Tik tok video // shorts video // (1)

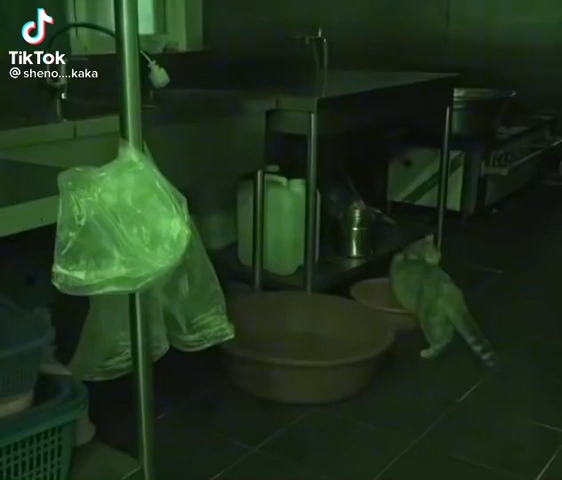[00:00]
ये बिल्ली हरोज इस होटल में आकर इस होटल का सारा सामान गिरा देती थी
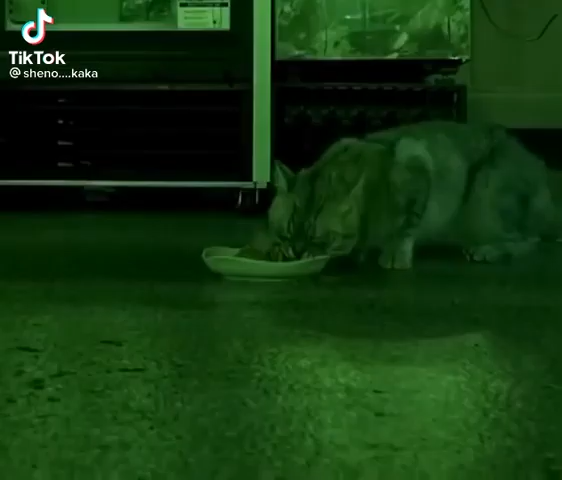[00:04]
यहां तक की बहुत खाने पीने का सामान भी खा जाती थी
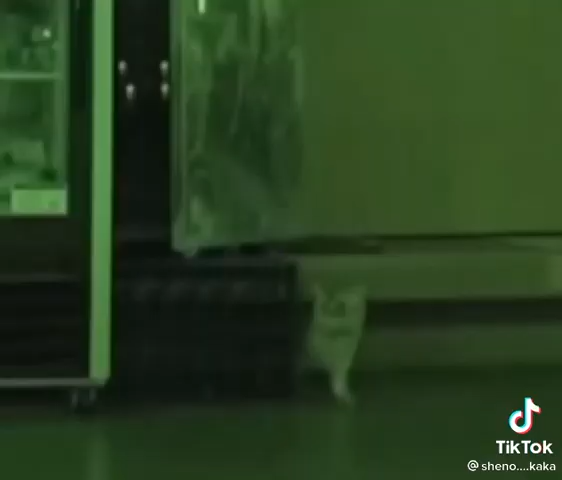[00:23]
और जैसे यह बिल्ली रात के समय खाना खाने आती है